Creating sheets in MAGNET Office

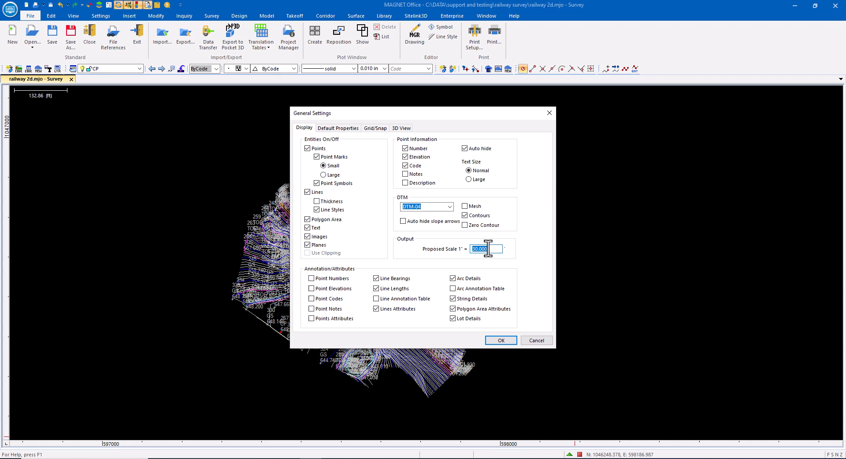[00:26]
Inside of Office, what I want to do is verify my drawing scale is set appropriately.
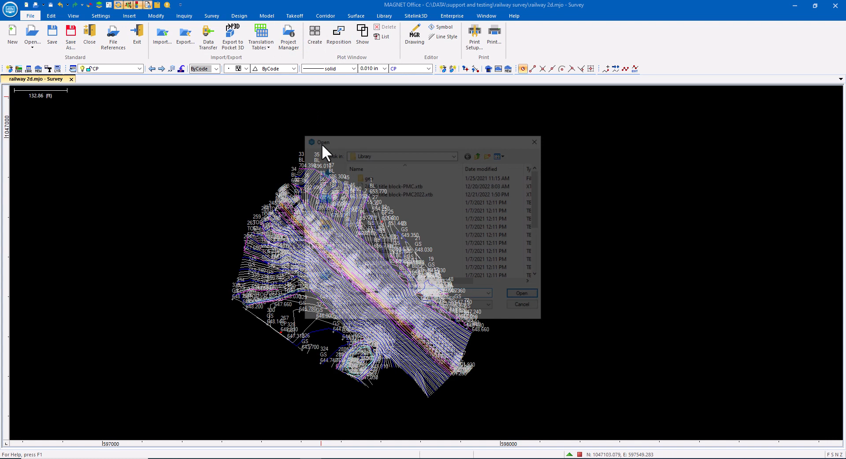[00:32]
And then I'm going to go ahead and create a new sheet. Now there are standard title block formats that come by default installed with Magnet Office, but I also can create my own title blocks.
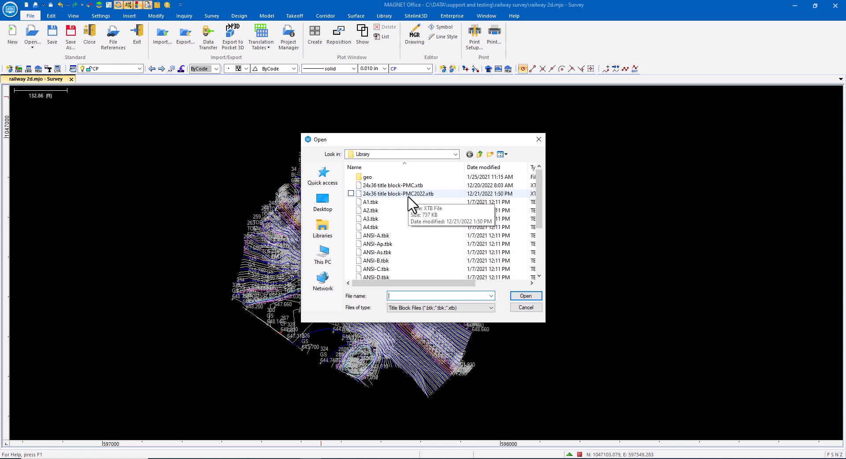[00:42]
Let's just use a standard position where I want and rotate to get the alignment I'm looking for. If I needed, I could change the title block. I could also tile this. Maybe I have a long linear project like a roadway and I want to create multiple sheets.